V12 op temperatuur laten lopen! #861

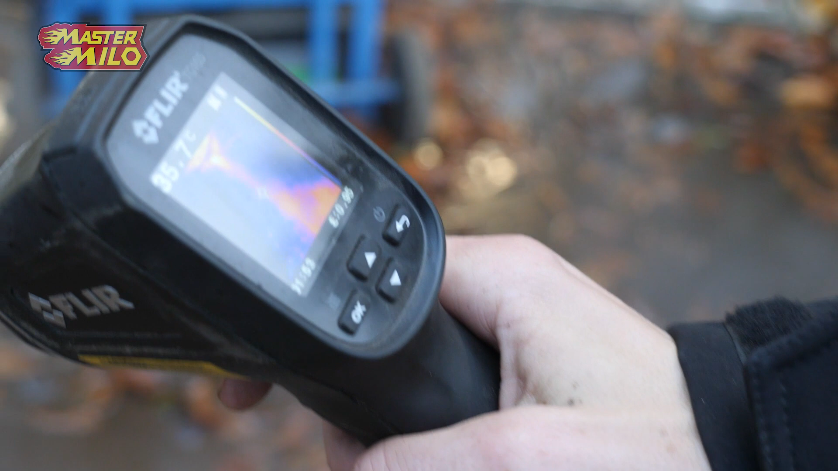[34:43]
Zo! Dat is warm! Hoe heet je dat? Kinkt een beetje.